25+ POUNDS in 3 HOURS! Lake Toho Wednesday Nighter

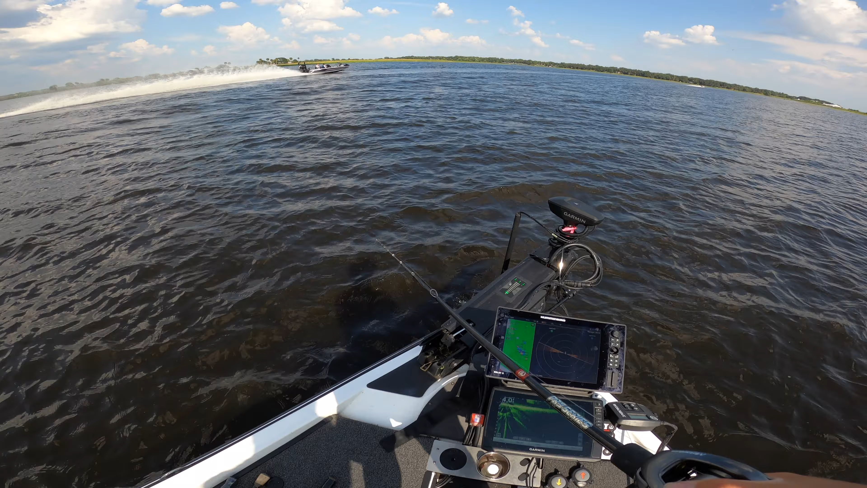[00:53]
We might have to let it settle down for a second. Yeah. There's a bunch of fish right here. You know what? There's lots of junk down there.